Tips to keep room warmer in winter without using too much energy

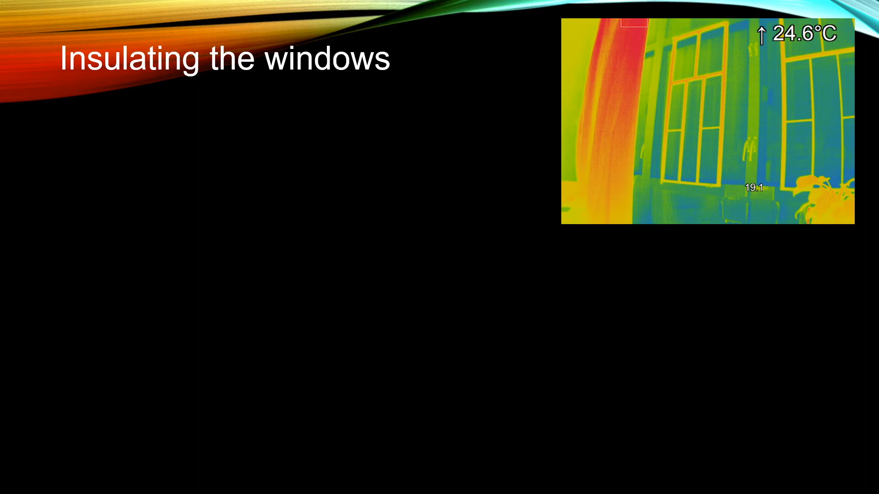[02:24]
You can see in this photograph that the window is typically cooler than the rest of the house on a winter day. So another way to insulate the window is to put in some insulating film on top of the window. The insulating film will cost some money, but the running cost is free.
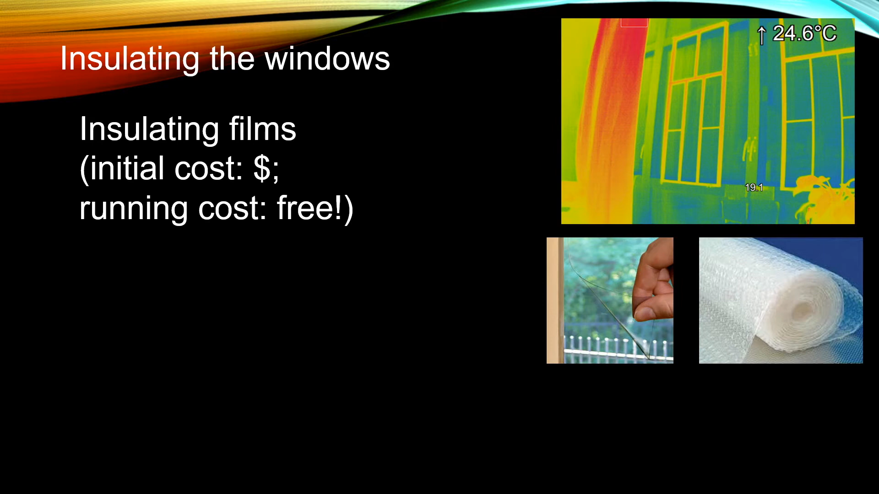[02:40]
It is similar in ideas for an ice skating rink when it is not in use. Usually they will put a layer of insulating film on the ice skating rink so that you will not have as
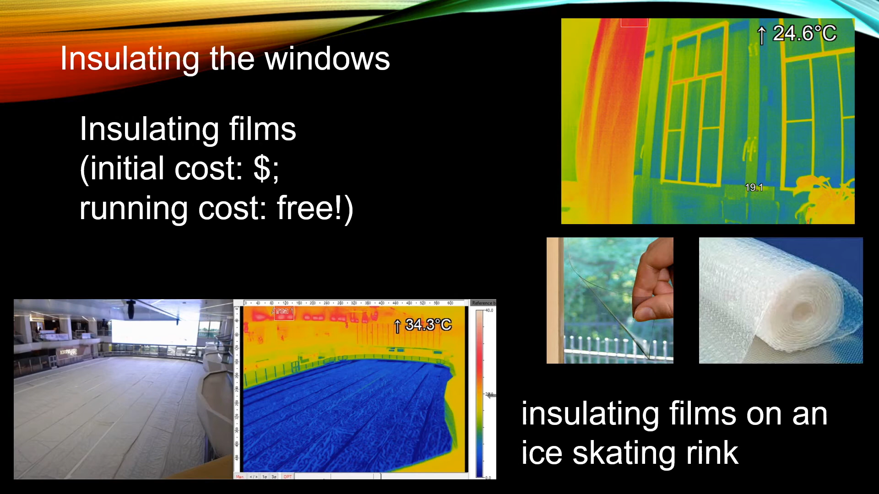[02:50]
much heat loss to reduce energy consumption for the ice skating rink. All the methods we have discussed so far can only reduce the heat loss.
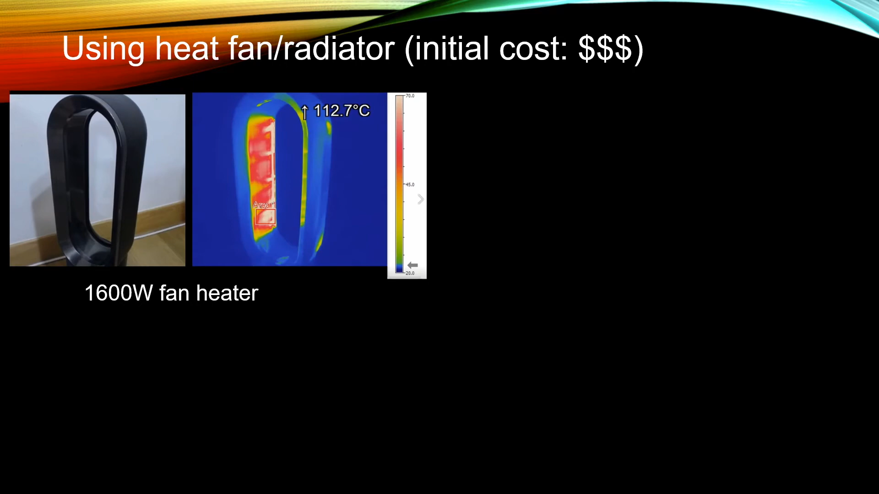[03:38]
A 1600 fan heater looks like this when it is on. If you have a 2000 Wm2 radiator, this is what happens when you turn it on. It costs money to buy these radiators. But you have to be aware that actually the running cost is also very high. In order to generate 1600 Wm2 if you assume 12 hours a day of operation, your monthly electricity bill will go to about 500 to 600 HKD.
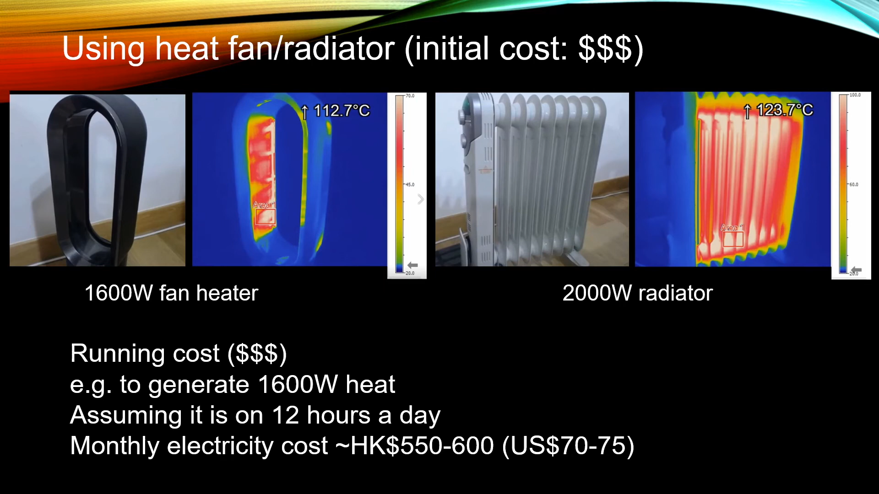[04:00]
Some new air conditioners actually also have heating modes.